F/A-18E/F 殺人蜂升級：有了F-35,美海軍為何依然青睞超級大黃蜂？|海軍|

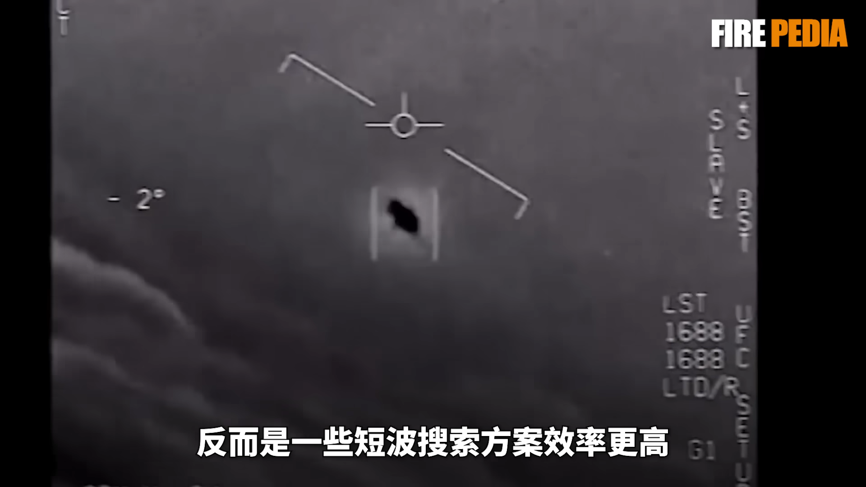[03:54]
其中的代表就是红外搜索和跟踪。而最好的办法自然是从天上来观察。
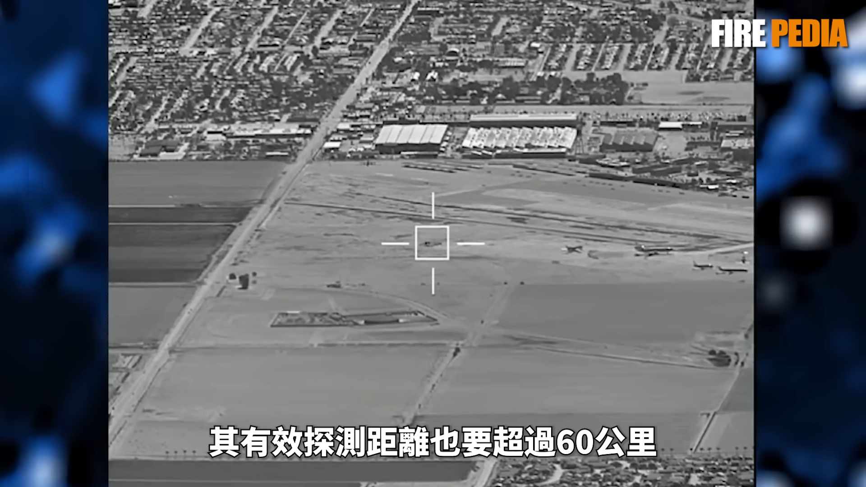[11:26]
其有效探测距离也要超过60公里,一些来源甚至称,
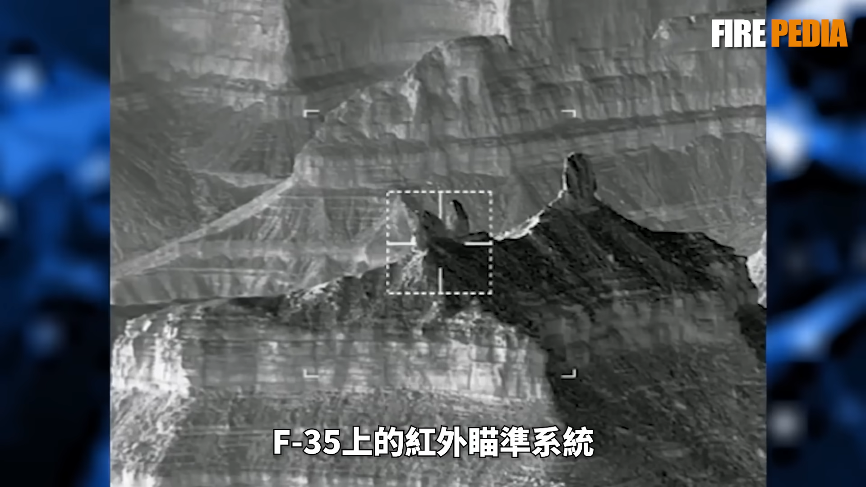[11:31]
F-35上的红外瞄准系统可以有超过100公里的探测距离,其激光目标指示机可以30公里以外瞄准目标,再加上F-35内部先进的传感器融合技术,